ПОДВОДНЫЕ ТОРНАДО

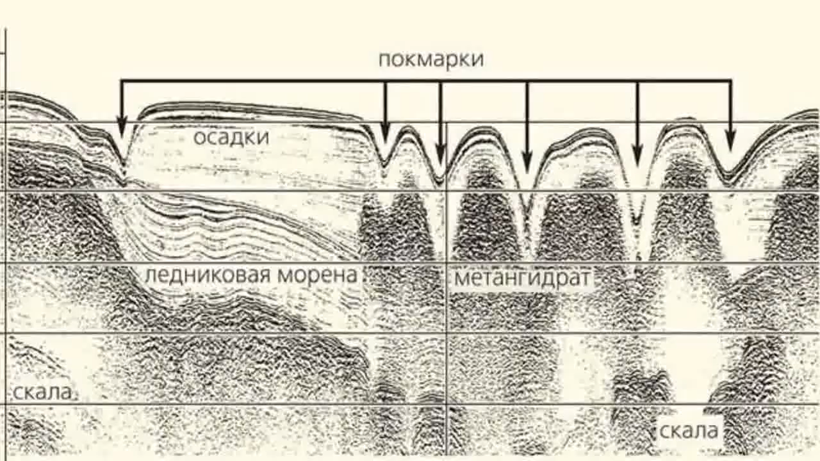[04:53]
Глубокие впадины. Что, с чем это может быть связано? Такое вот дно с такими впадинами. Ну, это не карстовые провалы. Это не ледниковые карстовые провалы. Нет, там нет вечной мерзлоты.